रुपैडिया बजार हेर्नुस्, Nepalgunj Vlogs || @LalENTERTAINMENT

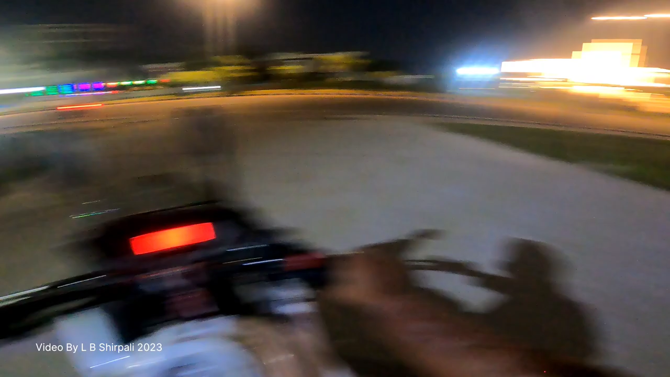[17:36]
15 किलोमिटर खेर छोडो जोग्यो। अहिले नेपालगञ्ज महानगरपालिकाले जबदेखि यो लाइटको सिस्टम बनायो
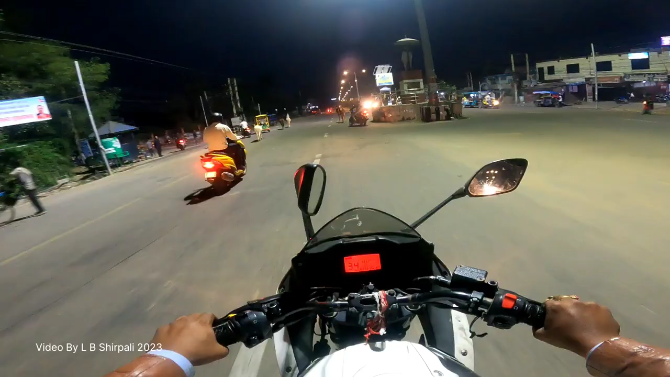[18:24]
लाइट क्या दामी देखिरहेको छ मस्त तरिकाले। अनि यहाँको बाटो पनि बनाएछ, ल ठिक छ, अब ब्रेक मार्नु परेन। पहिलामा ब्रेक मार, यो गर ऊ गर डौलसन हुन्थ्यो, र यो चिजमा पनि धेरै राम्रो भएछ। त्यही गरेर पैसाको कथा हुँदैन।